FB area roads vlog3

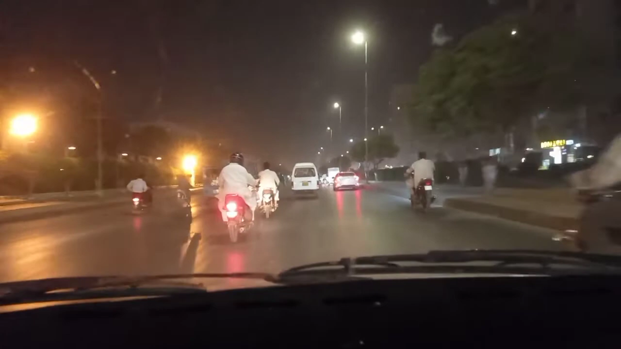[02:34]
کریم آباد سے پہلے کا جو علاقہ ہے دراصل جو کریم آباد ہے نا کریم آباد سے جو مشہور ہے یہ لیف سائیڈ پہ آپ دیکھ رہے ہیں لیف سائیڈ پہ جو علاقہ ہے یہ کریم آباد یہ دراصل ہے کریم آباد اصل میں یہ ہی ہے یہ پورے فلیڈز بنے ہیں فلیڈز کی پٹی ہے تو یہ کریم آباد کلاتی ہے تو مشہور جو ہے وہ دارے چورنگی جہاں پر لوگوں کا پورا ایک جمع غفیر
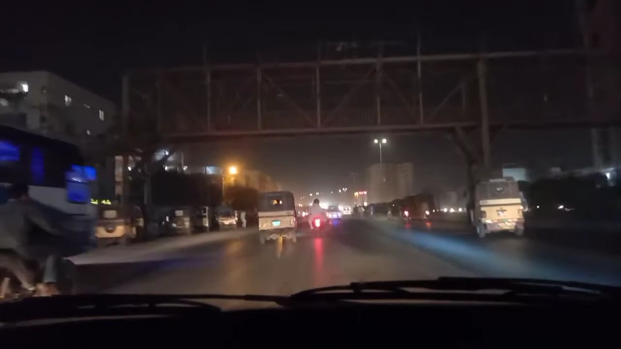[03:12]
اصل میں کریم آباد جو فلیڈز ہوئی ہے یہ ہم پہنچے ہیں اس وقت کریم آباد اور
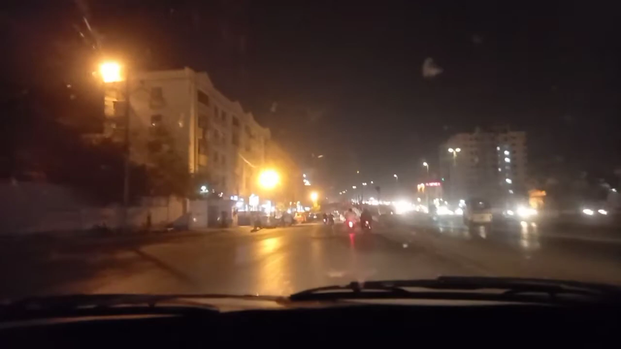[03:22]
یہ لیف سائیڈ پہ ادھر آپ دیکھیں تو لیف سائیڈ پہ یہ کریم آباد کی فرنیچر مارکٹ شروع رہی ہے یہ لائٹیں آپ کو نظر آرہی ہوں گی اور آپ کو شاید کچھ فرنیچر بھی باہر لکھا نظر آرہا ہوگا تو یہ علاقہ ہے کریم آباد کا اور یہ میں اس وقت کریم آباد کا جو مین چوک ہے اس میں میں داخل ہو گیا ہوں یہ سامنے سے پولس موبائل آرہی ہے اور ان کا پتہ نہیں اس وقت کیا کام ہے بڑی ٹینشن میں لگ رہے ہیں
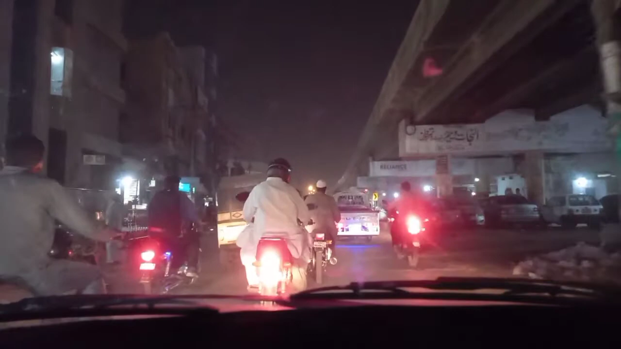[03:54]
اچھا جی یہ کریم آباد جو ہے نا یہاں پر پہلے کبھی ایک ٹرک کھڑا ہوا کھٹا تھا جو کہ اپنے دل نہیں آرہا مجھے ہاں ابھی بھی ہے ابھی بھی ہے کریم آباد پہ نائی سی وی ڈی اس کا ایک موبائل کلینک ہے یہاں پہ کریم آباد کے پول کے بالکل نیچے آئی ہے تو
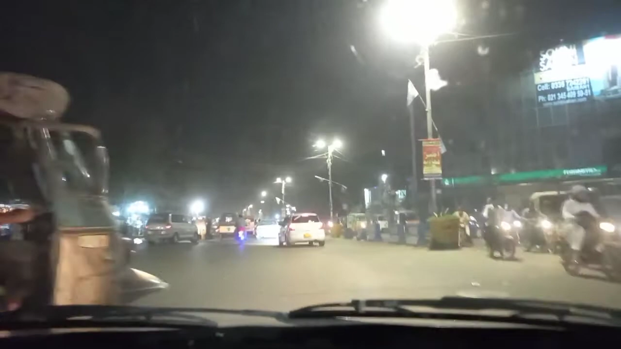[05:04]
یہ رکشے والے بھائی رکشے والے بھائیہ ہٹ جاؤ سردی
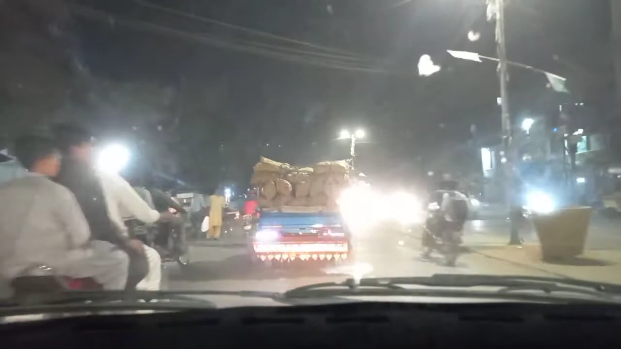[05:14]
سامنے میں جاری ہے سبزی بندی کی گاڑی اور یہ سبزی بندی کی گاڑی والے بلکل بلی آج جنوبی جنوبی جن سے بچ گئی رہنا ہے
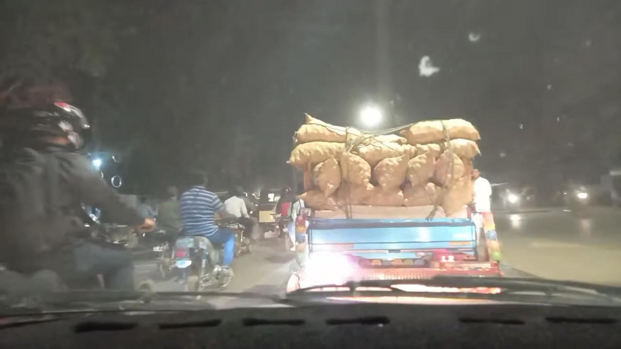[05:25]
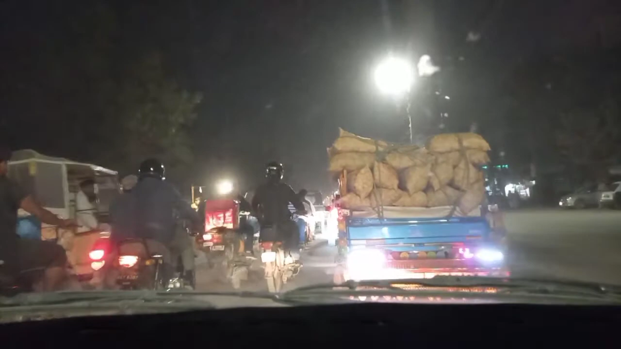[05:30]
ٹریفک جنوبی راستہ پھر یہ وہی راستہ ہے میں نے آپ کو بھی اپنے پچھلے بلوک میں بتایا ہے کہ قریم عباد سے میں جا رہا رہا ہوں اس وقت ضیاودین کی طرف اور میں آپ کو دوبارہ بتاتا جلوں اس الٹے ہاتھ پہ اگر آپ
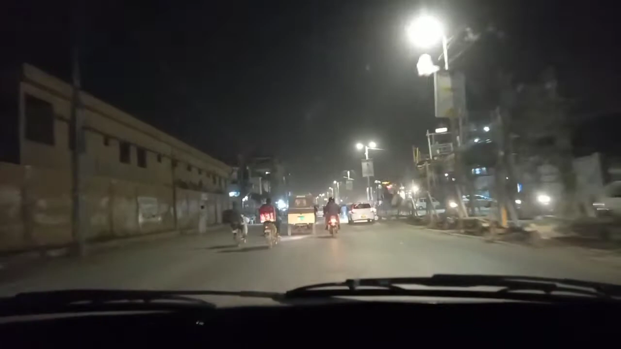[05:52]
قریم عباد سے جب آپ زیادہ دین کی طرف جائیں گے تو پل سے پہلے اُلٹے ہر پہ موسا کالونی کی جو مارکٹ ہے جو فش مارکٹ بہت مشہور ہے بہت بڑی مارکٹ ہے اندر کافی دکانے ہیں اور تازہ
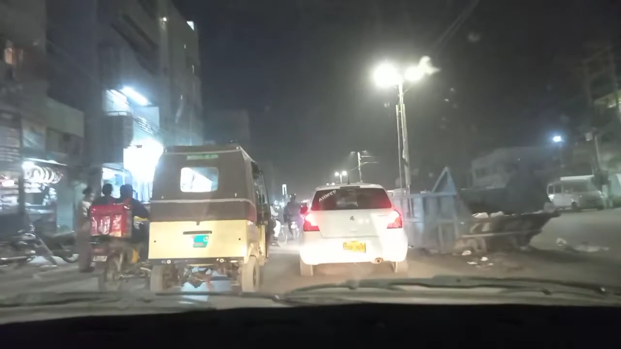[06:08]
فش بھی مل جاتی ہے بلکل میں نے خود لی ہے لائیو فش وہاں پر
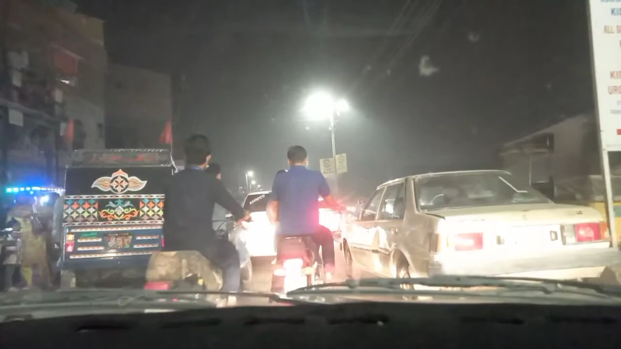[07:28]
یہ ہم اب داخل ہو رہے ہیں نورتھ نازم آباد میں چند ہی لمحوں بعد ناظرین یہ جو چھوٹی سی پٹی ہے اور اس کے بعد ایک چھوٹا سب پل ہے پل کے اس پار ہے ہمارا گھر
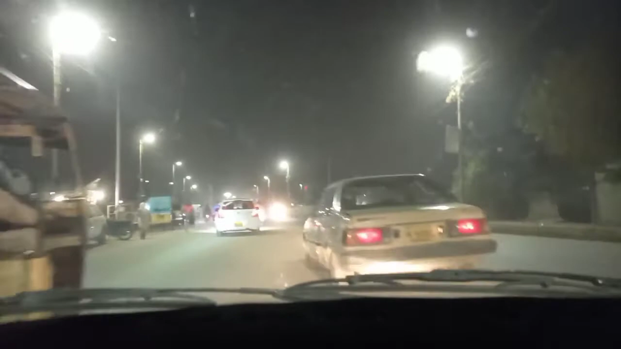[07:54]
یہ جناب یہ میں نے کروس کر لیا ہے فیڈل بھی ایریا کروس کرنے کے بعد یہ چھوٹا سب پل آتا ہے اور یہ جناب سڈا علاقہ شروع ہے اور یہ جناب
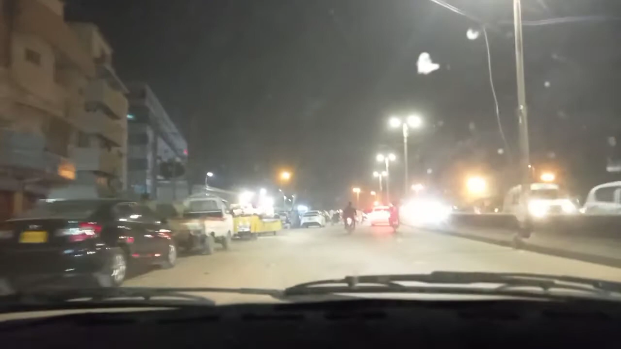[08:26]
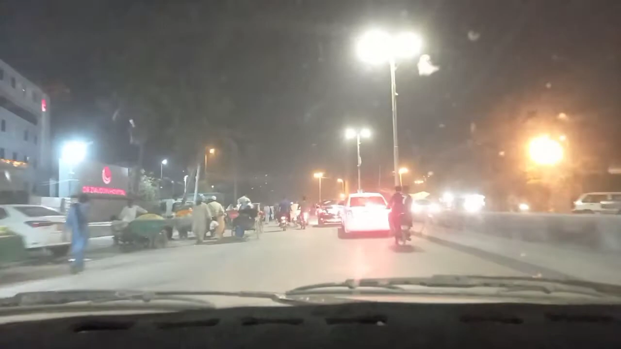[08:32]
اور یہ ہم آگے ہیں زیادین ہسپٹل کے پاس زیادین چرنگی